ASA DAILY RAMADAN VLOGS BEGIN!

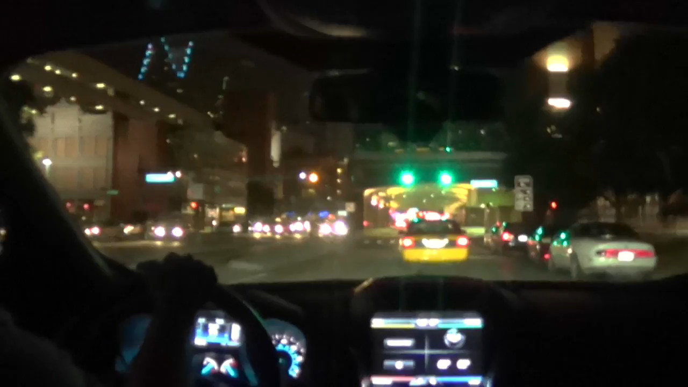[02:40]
Alright, right now we're driving down downtown Detroit. And it looks beautiful. It's not really usually. Detroit is like super ghetto. It's like we're back in 2002. But right now, it actually looks like it's 2014. Hey. Wow, this is totally different from Dearborn South End and everything.
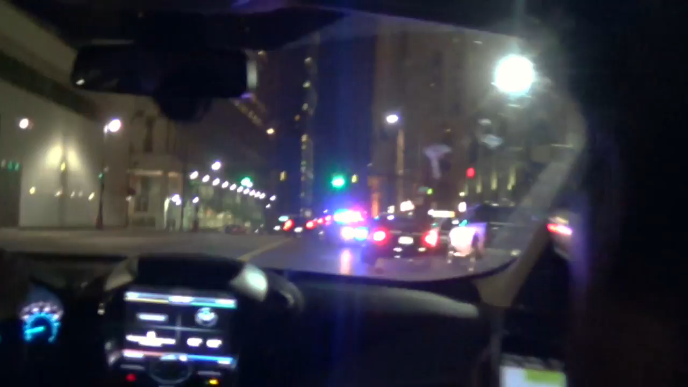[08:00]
did I say mashallah because I think I just jinxed Detroit somebody's getting locked up
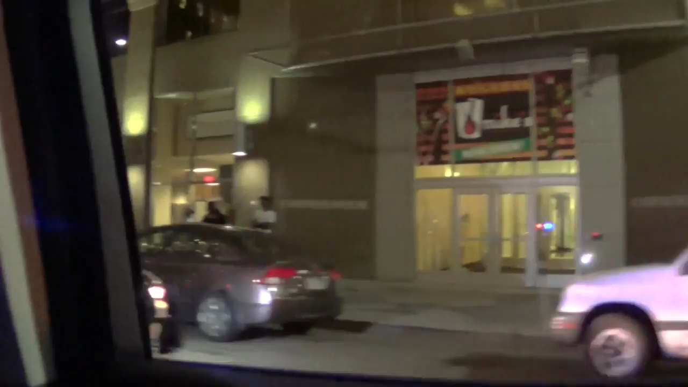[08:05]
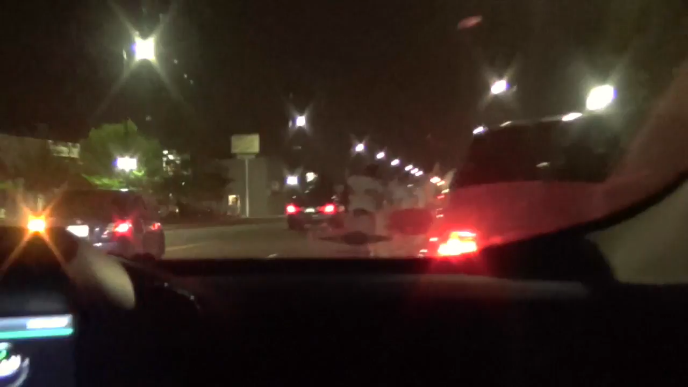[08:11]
Oh my god something else is happening look It is good face is crazy. I'll take my word back keep you good Don't move. Don't move. Don't move. Take your side back. Reverse. Reverse a little bit. Why? There's a reverse a little bit Reverse reverse Oh, so it's happening. Come on Oh, shit Why am I watching action?